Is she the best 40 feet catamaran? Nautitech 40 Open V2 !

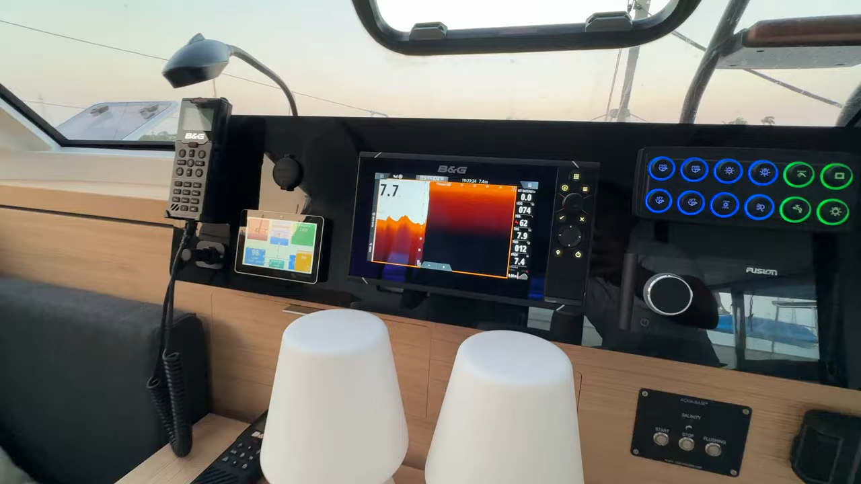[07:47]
You can also have the forward scan.
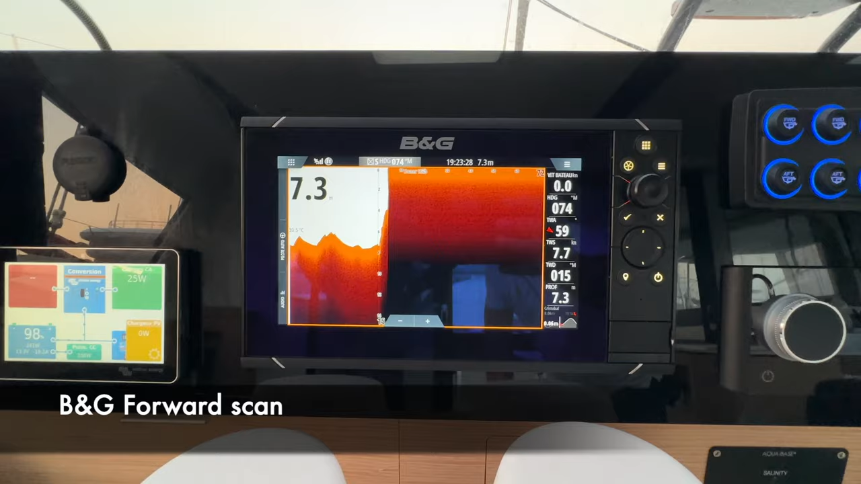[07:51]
So if you're planning to sail in the Tuamolus, that's really practical because you see what's in front of your boat.